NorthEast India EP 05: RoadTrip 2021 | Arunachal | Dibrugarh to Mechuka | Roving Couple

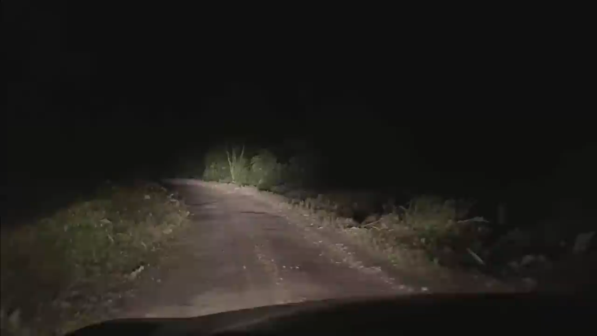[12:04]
रोड फिर से खराब हो गई है, फिर से कच्ची वाली रोड आ गई है।
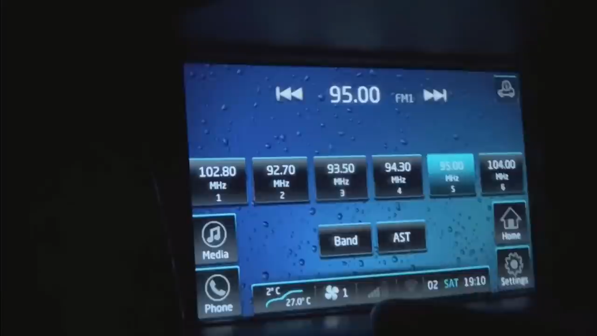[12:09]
2 डिग्री है, आप ये देख सकते हो, 2 डिग्री आउटसाइड टेम्परेचर, कैबिन टेम्परेचर मेंटेन इज 27 डिग्री सेल्सियस,
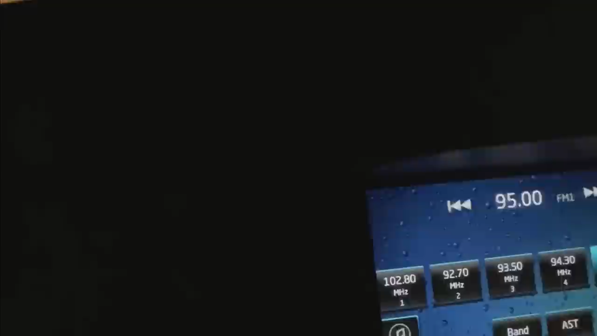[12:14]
तो बहुत ठंड होने वाली है। सो टाटो भी क्रॉस कर आए, टाटो में भी नेटवर्क नहीं मिला और टाटो से मेचुका इट सिम्स 50 किलोमीटर्स, तो अभी हम लोग को ये 50 किलोमीटर्स देखते हैं, दो घंटा तो
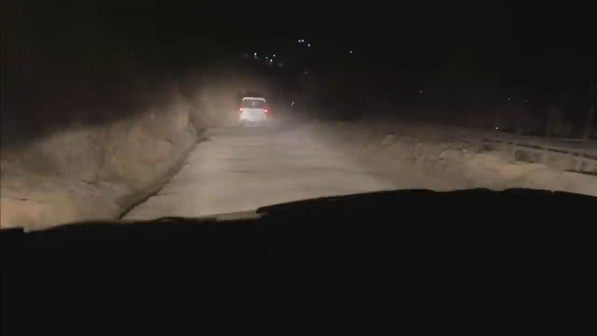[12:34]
लगेगा ही शायद क्योंकि इस रोड कंडीशन में।
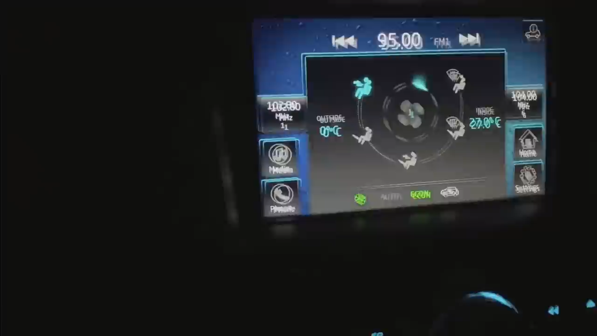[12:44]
ये देखिए 0 डिग्री सेल्सियस आउटसाइड, यहाँ से 2 किलोमीटर है मेचुका तक,
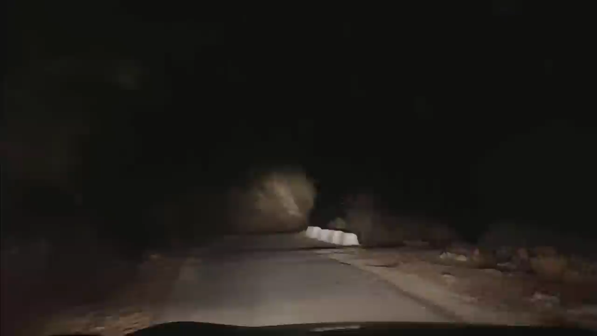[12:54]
नेटवर्क पूरे रास्ते नहीं थी।
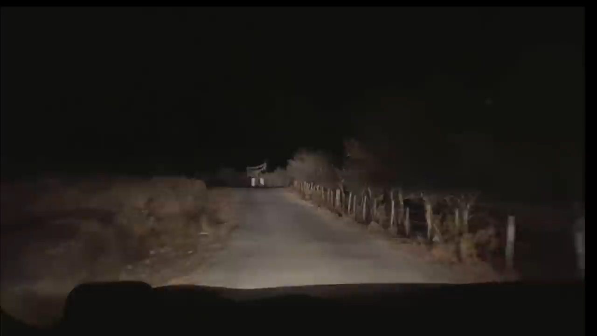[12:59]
तो मेचुका पहुंच चुके हैं, वेलकम टू मेचुका का बोर्ड आया था।